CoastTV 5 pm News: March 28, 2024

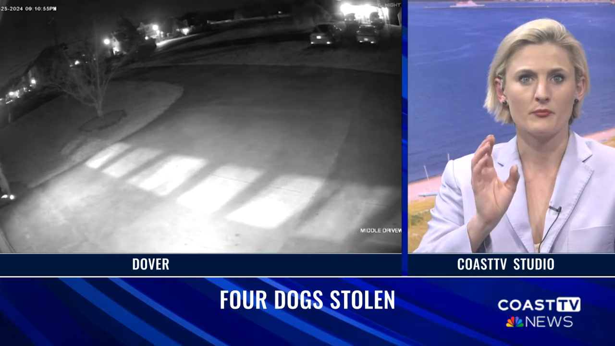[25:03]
They break into a breeder's home on West Denny's Road. Now, nobody was home when those suspects arrived. It was around 9 p.m.